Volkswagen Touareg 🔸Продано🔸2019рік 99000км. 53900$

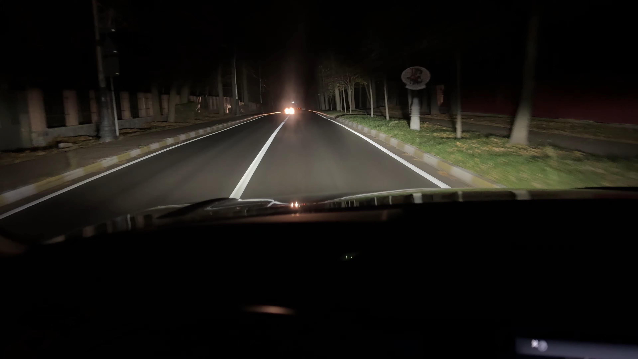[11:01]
Також, друзі, є електричний висувний фаркоп. Та можливість опустити задню частину автомобіля на 4 см, якщо ви хочете щось погрузити велике або важке. Документація, яку всі люблять, тобто сервісна книжка, всі сервісні чеки, на яких пробігах проходила.
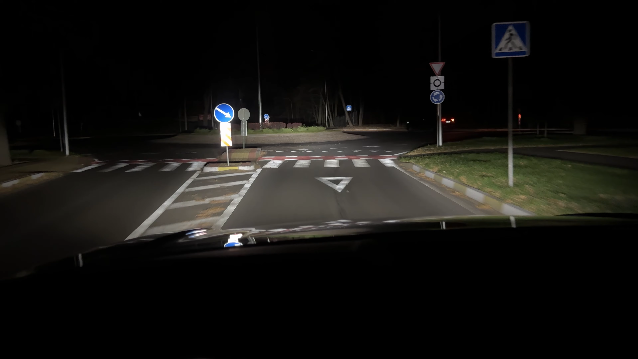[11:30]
Ось останній сервіс був на 91 тисячі, потім 73, 56, ну і так далі. Ось так виглядає це все вночі. Амбієнт підсвітка,
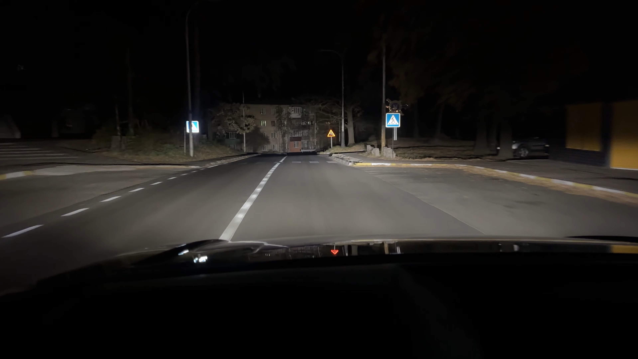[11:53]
монітор величезний, цифровий кокпіт. Давайте тепер поговоримо про оптику, як вона може діяти, як вона може відпрацьовувати свої задачі. Нагадаю, тут матрична світлодіодна оптика.
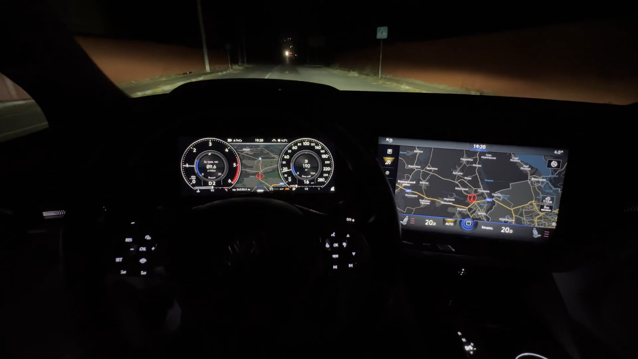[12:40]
Ось ми зараз бачимо, оп, і діоди починають працювати.